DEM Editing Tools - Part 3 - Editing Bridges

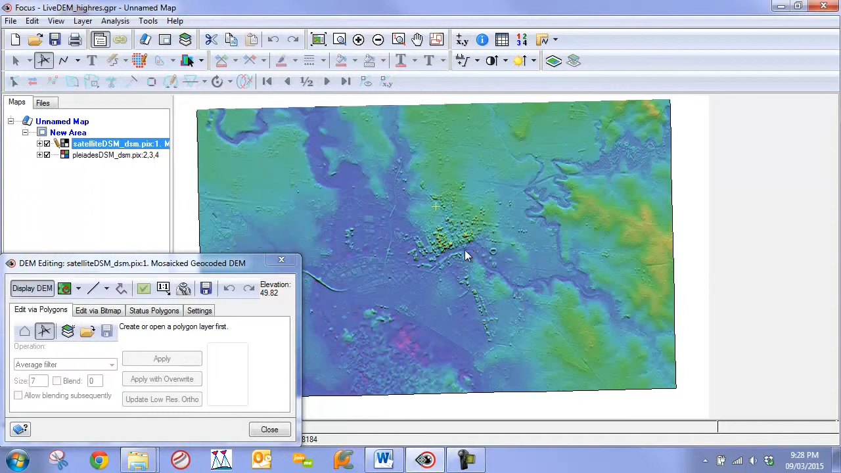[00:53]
So if we zoom down to our area of interest, we can see that the bridge that we want to edit, it's relatively simple. It does have some slopes to it as it's got some on and off ramps, but it's quite intact. So the digital surface or the DSM extraction did a good job of extracting majority of the feature itself. So we really just need to clean it up and repair certain parts. So editing a bridge requires a couple key steps performed in a specific order, so please do pay attention.
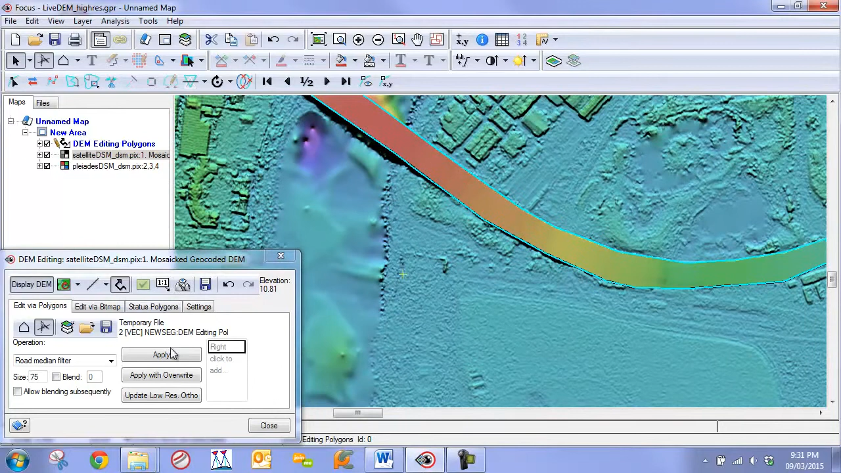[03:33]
We can run it a couple times to get a nice smooth gradient here. As I said, we are really not too concerned at this point about making mistakes with the edges. So you can also, if you want, you can apply it a third time just to further smoothen out these regions. If there is nothing more to do, the edit won't really apply much. So now at this point with our main section, with a large median filter applied to our main section, the next step, so step two, would be to define a preview region. So draw the one-to-one window around this feature. And this is going to generate the orthos for the two images that cover this feature.
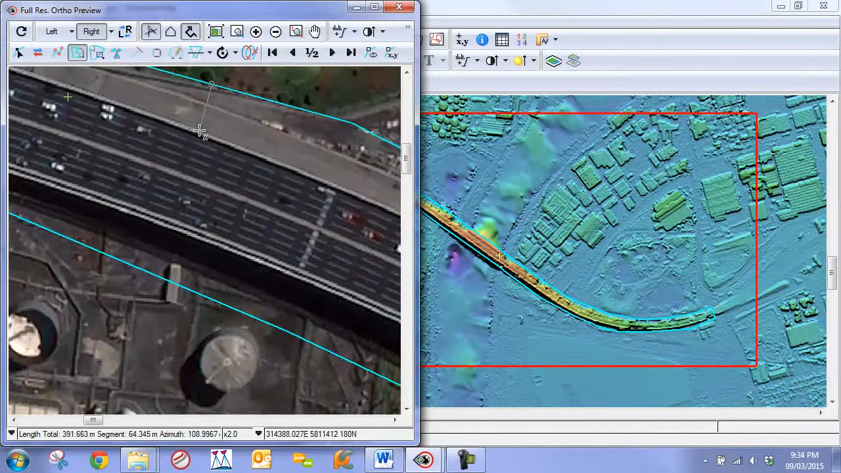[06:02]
And here you can just go through and draw to the best of your ability along the edge of the bridge. So now that I get to the other side, one thing that's important to note here is that you want this corner to be as close to a 90 degrees as possible. That's partly how the road median filter knows the opposite ends, is by finding the 90 degree angles, or the close to 90 degree angles. So now we'll go do the other side.
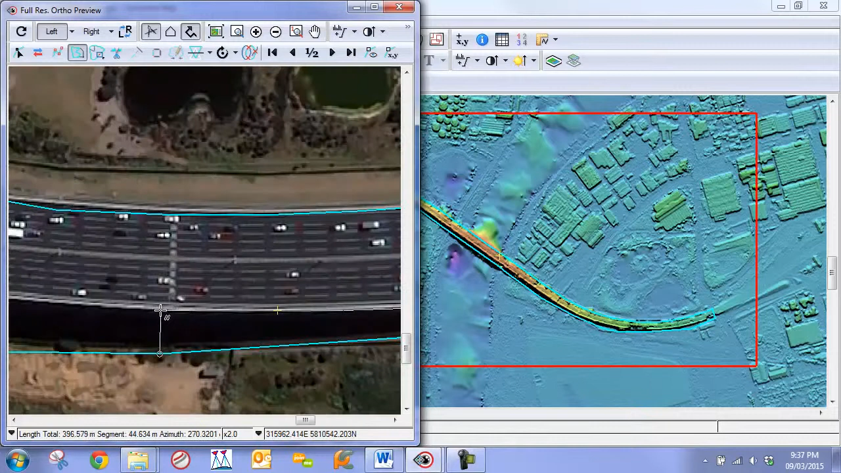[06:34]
So you can see at this point we now have a nice polygon that covers our bridge, the actual edges of the bridge.
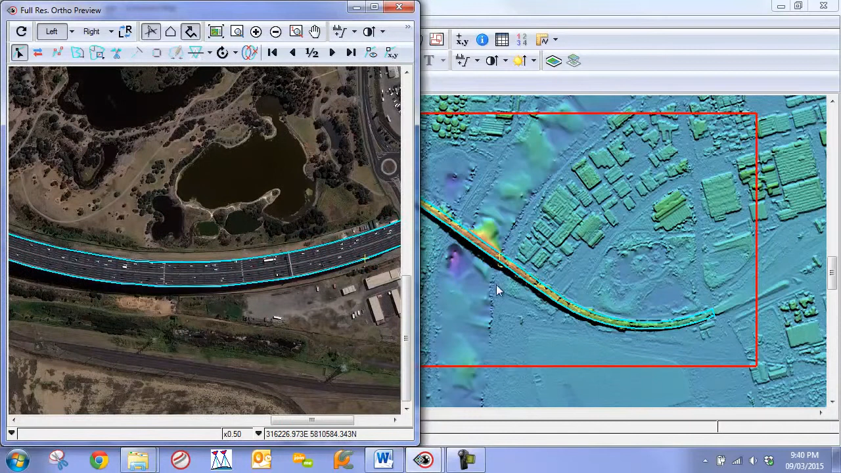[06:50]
So now the next step at this point is we can once again reapply our median filter. We can set a bit of a smaller one, perhaps 50 pixels.
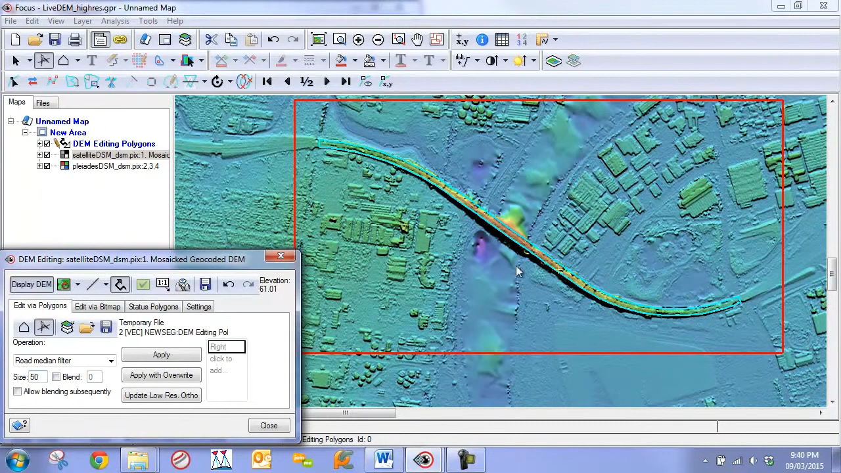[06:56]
We're just going to reapply it to this edge here. So we can go apply.
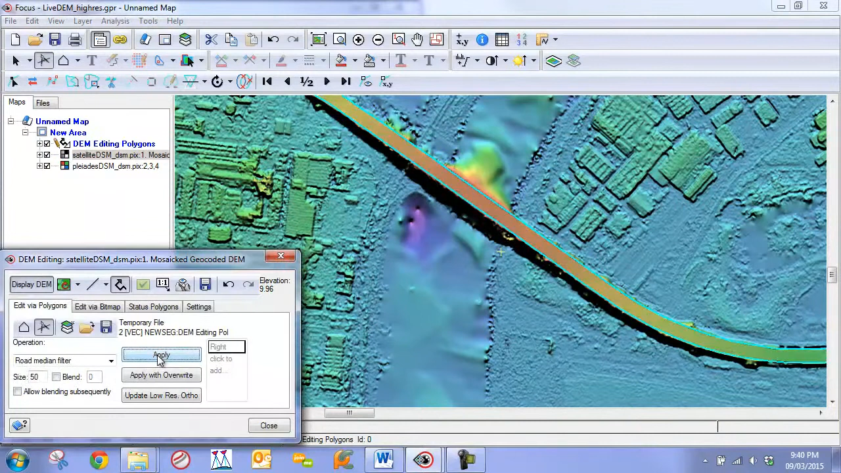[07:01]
And we often will likely only need to apply it once, but we can apply it a couple times if we want to see how it affects. And then at this stage,
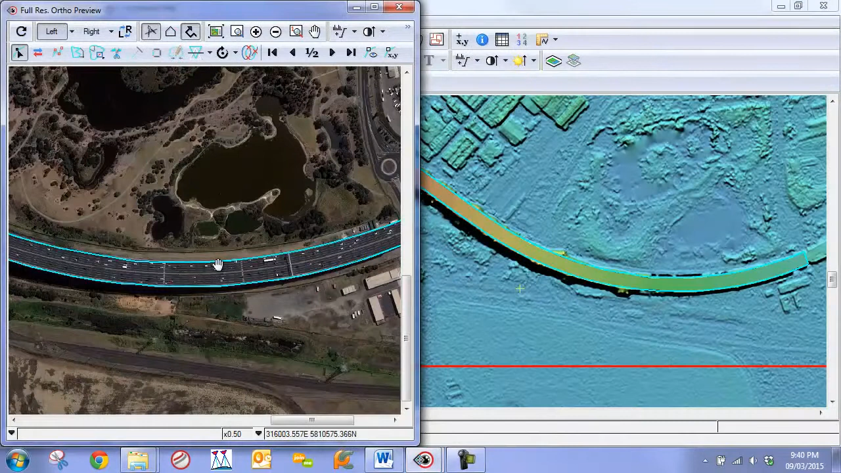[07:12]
we can verify the accuracy of our bridge by regenerating the full resolution ortho-mosaic or ortho-image.
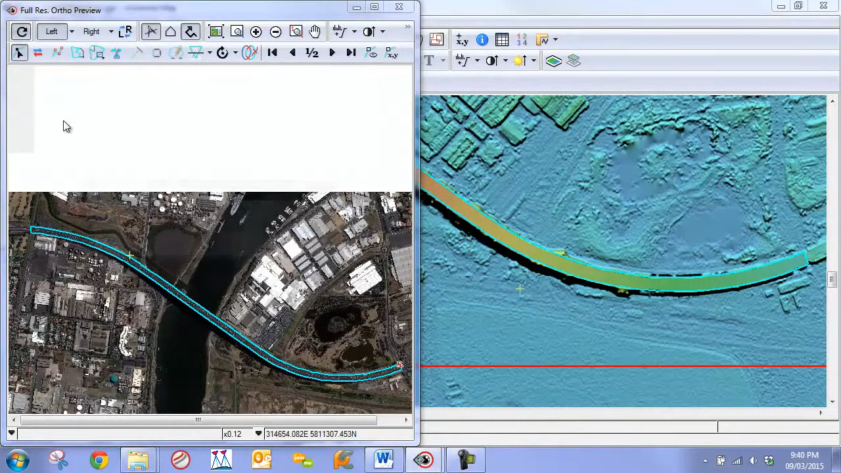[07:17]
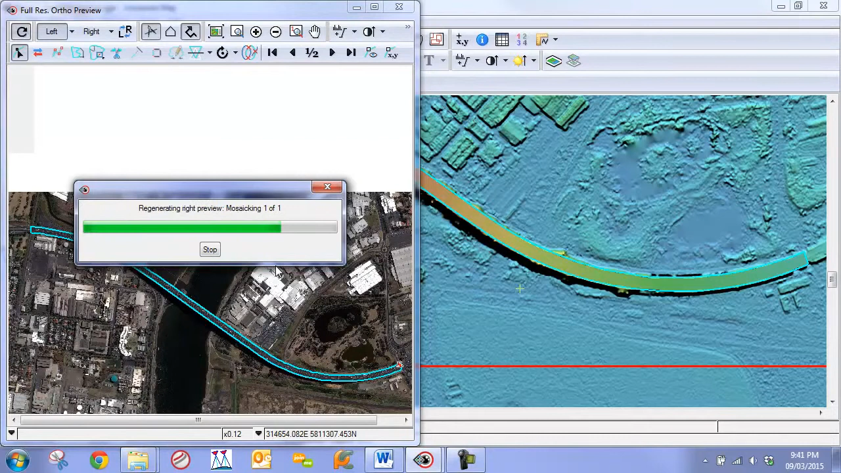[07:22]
Okay, so we're going to go in, and we can see that if we flicker back and forth, we can see that our bridge is very stable.
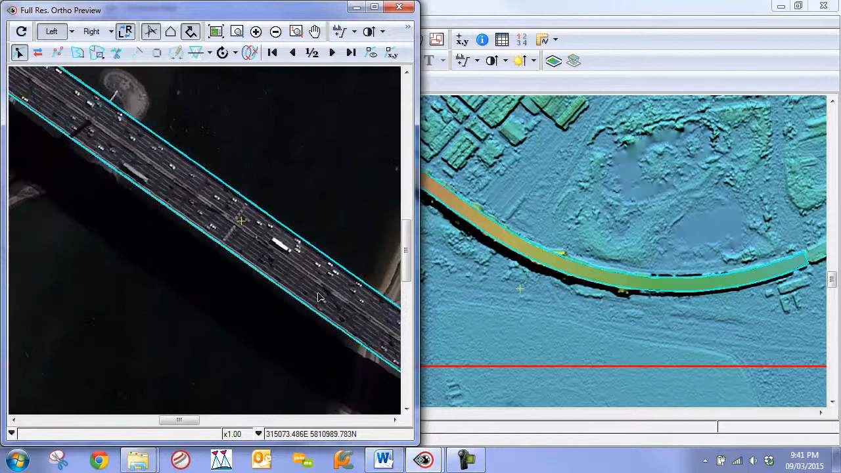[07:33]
So now we can actually use this polygon that
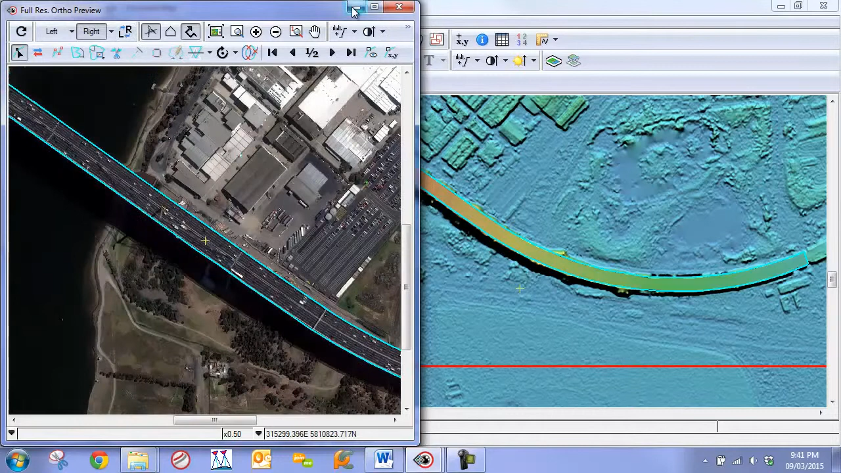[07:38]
we have here as an exclusion mask for our terrain filter.
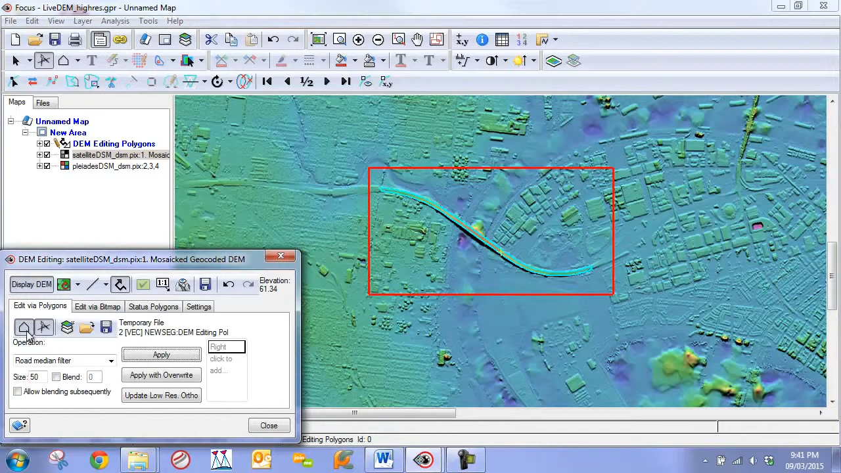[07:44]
So we're going to draw another polygon, say around here, and we're just going to filter out the features around it. So we'll just do this as a quick example. I can go to my terrain filter flat, for example. Set a little bit of a larger pixel size.
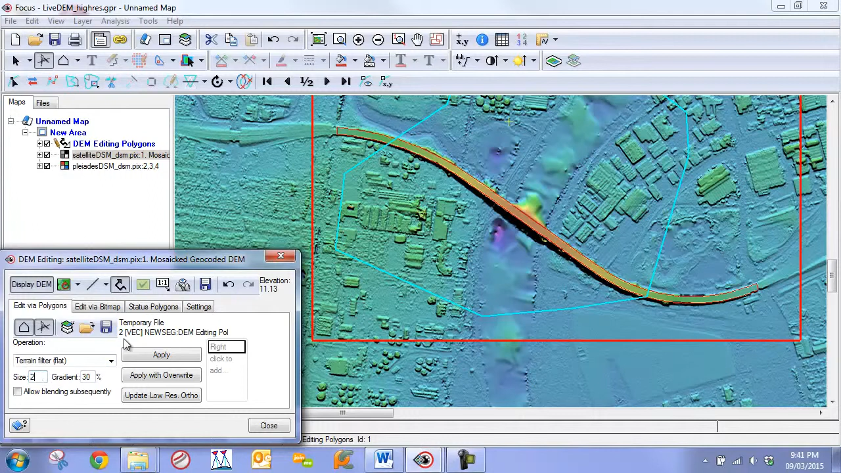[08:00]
You can go apply. Remember just to click apply, not apply with overwrite. And now we're moving the features alongside. And then we have another chapter that's going to teach you how to fix rivers. Let's see.